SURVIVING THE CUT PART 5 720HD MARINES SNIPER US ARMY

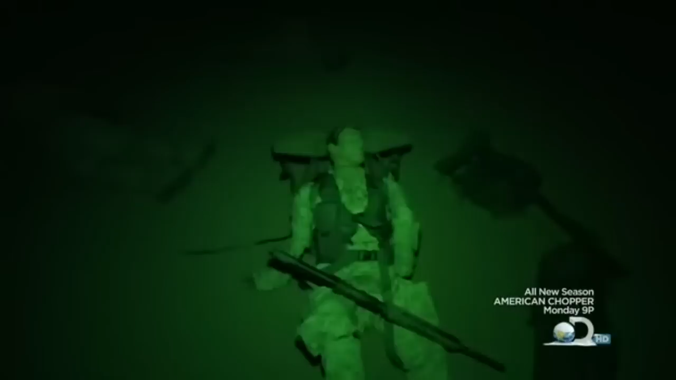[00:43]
This final mission is meant to remind every man that snipers operate on their own and must take care of their own.
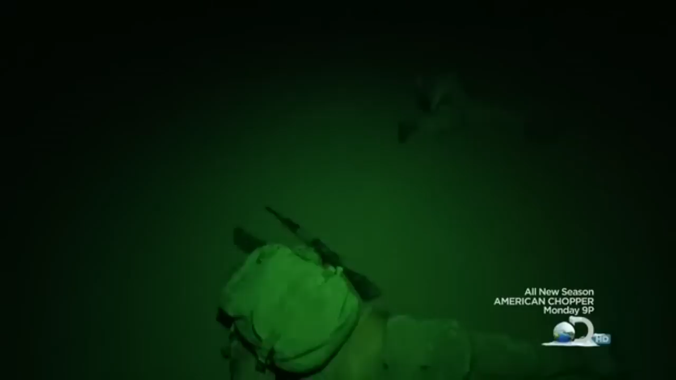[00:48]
They're going to have to move these casualties along with all their equipment, their gear, to an emergency extract point. It's their last heart check, gut check. Nut check.
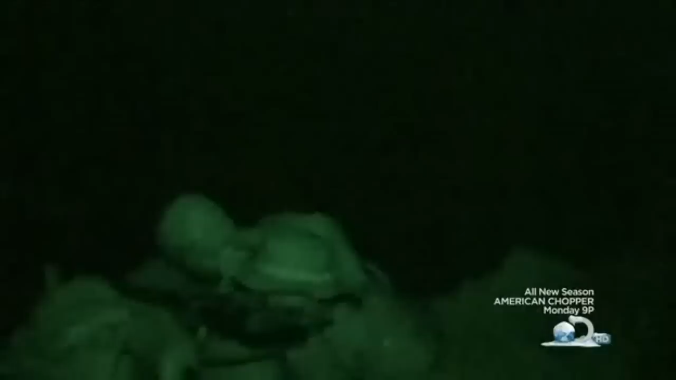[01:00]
On his shoulder! Together, they must carry four 200-pound dummies home, 23 brutal miles away.
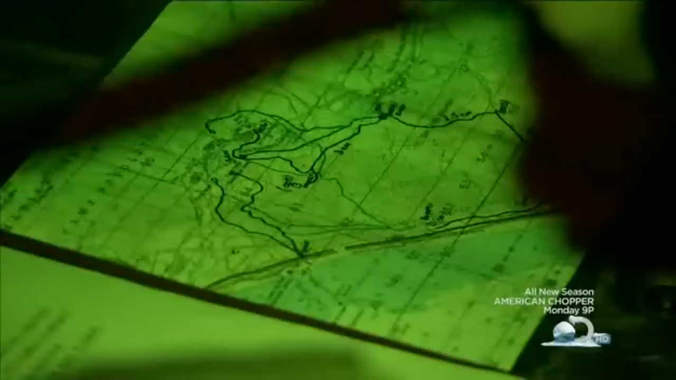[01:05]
All right, let's roll. There we go.
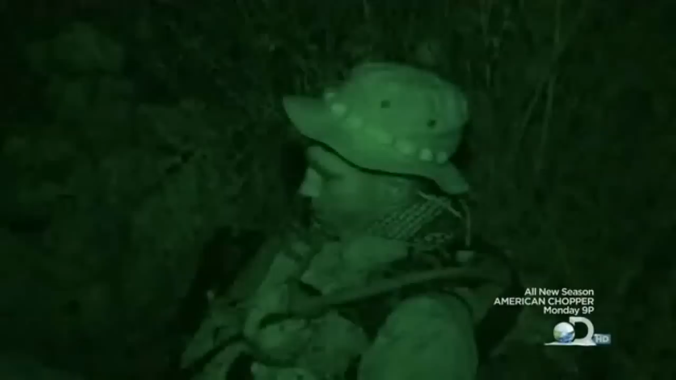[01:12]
If the Marines lose motivation, they get the bone. Soderman, come here.
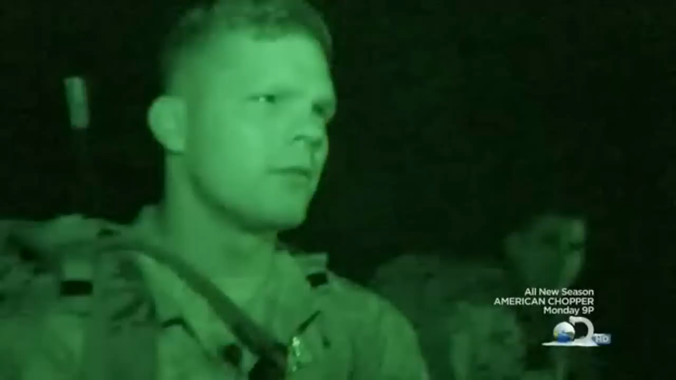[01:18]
This is your penalty for moving slow. Right, brother. And not getting your shit together.
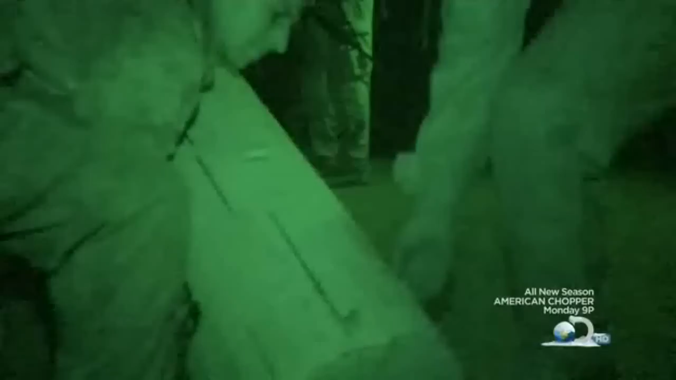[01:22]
A 176-pound reminder to keep going. Wow.